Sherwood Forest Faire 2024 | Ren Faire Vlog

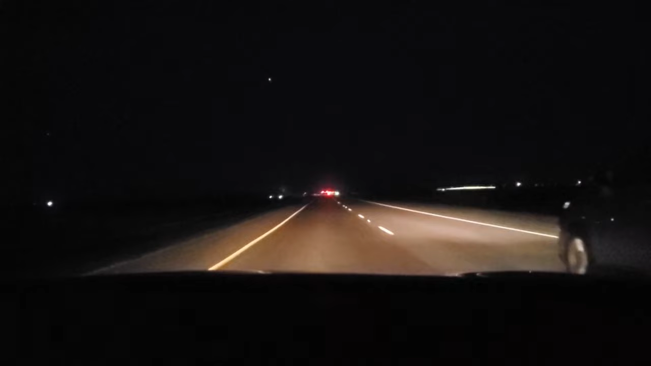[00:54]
It was dark, obviously, by the time that we got there because it's such a long drive, but this is us pulling into the campgrounds, and it was so hard to see anything.